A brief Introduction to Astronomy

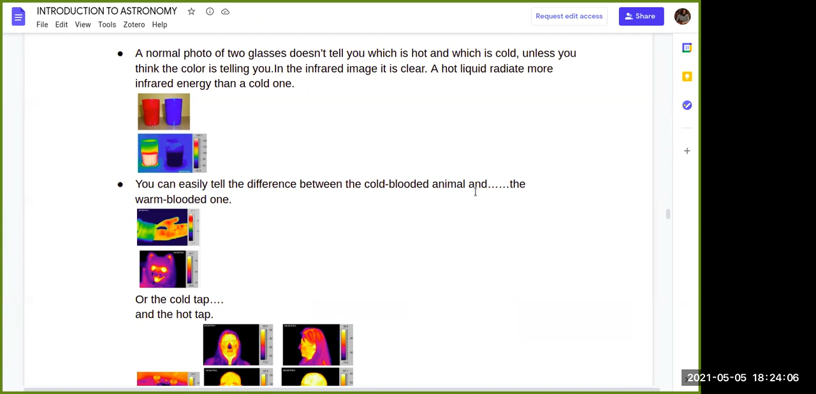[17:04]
and also in the second one you can easily tell the difference between the core blooded animal and the warm-blooded one by using different wavelengths these are the importance of uh using observational astronomy and electromagnetic spectrum and also uh here is a different uh you can see familiar materials often behave differently with
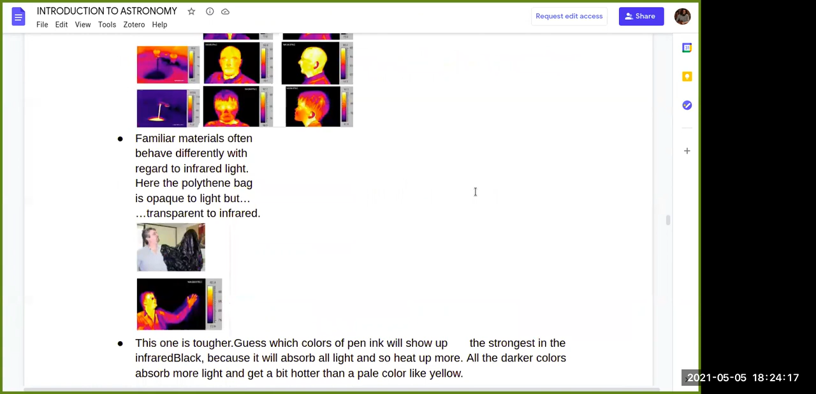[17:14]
regards infrared light uh here the polluting bed is opaque uh to light but in transparent infrared when you use by using infrared light when
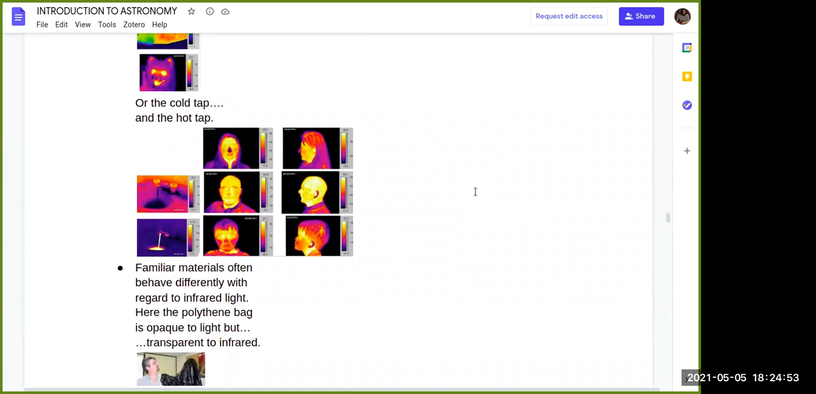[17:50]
a little bit down uh if you go down there you will see uh different colors but